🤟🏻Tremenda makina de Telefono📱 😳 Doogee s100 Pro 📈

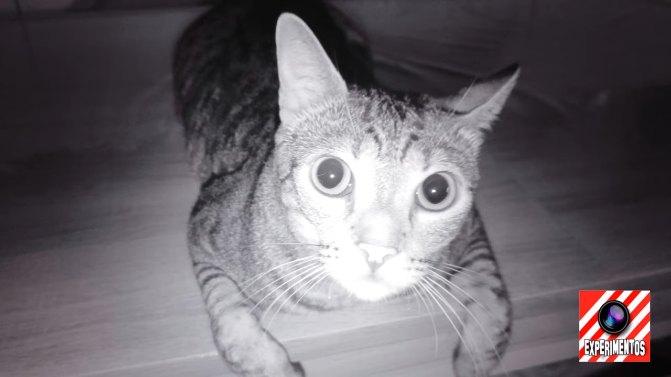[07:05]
O sea, cero luz no hay problema. Para eso tendremos 20 megapíxeles. Así que también tendremos la opción de capturar momentos de muy baja o nula visibilidad. Y luego tenemos el gran angular.